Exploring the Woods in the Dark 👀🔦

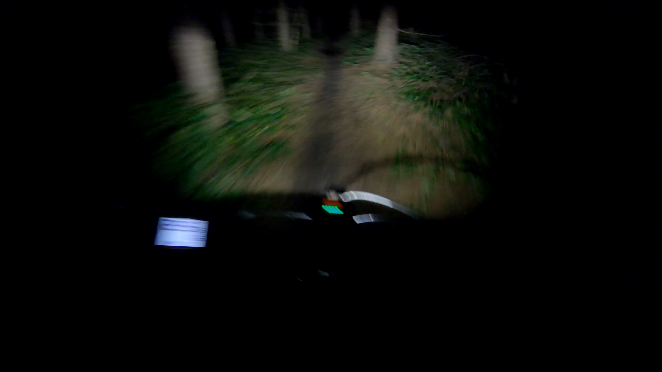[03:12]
Wow, this light is bloody amazing. It's like a car light. Yeah, it's just a tent. So you don't need a headlight anyway.
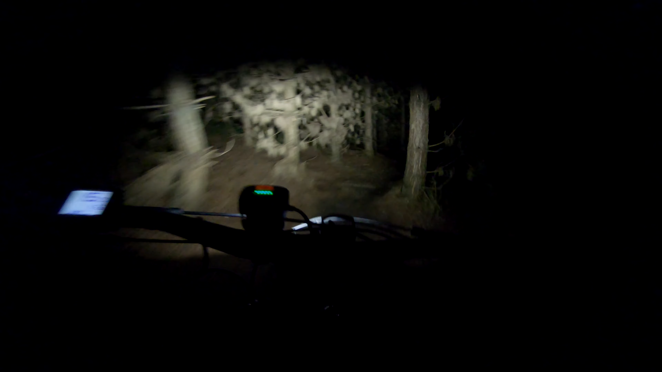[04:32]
Oh, almost hit that tree. I was close. I'll be on my ass again.
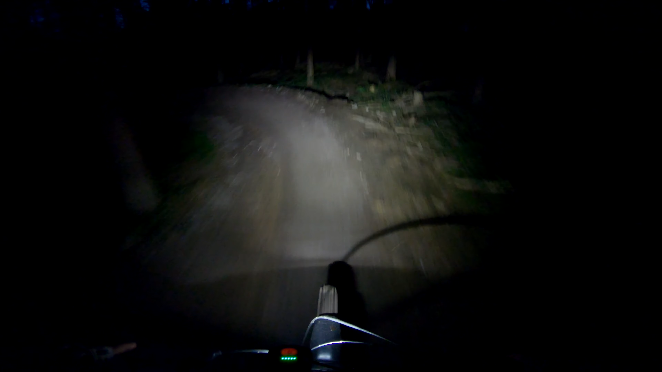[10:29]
I'm relying on knowing what's ahead, because yeah, around the corners isn't great. Oh, this is fucking annoying.
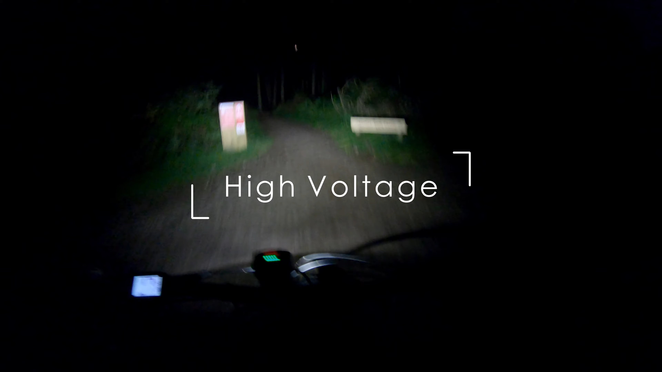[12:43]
First of all, I don't remember it that well, lots of turns here. And it's pretty fast. Yeah, no, need to have decent headlight.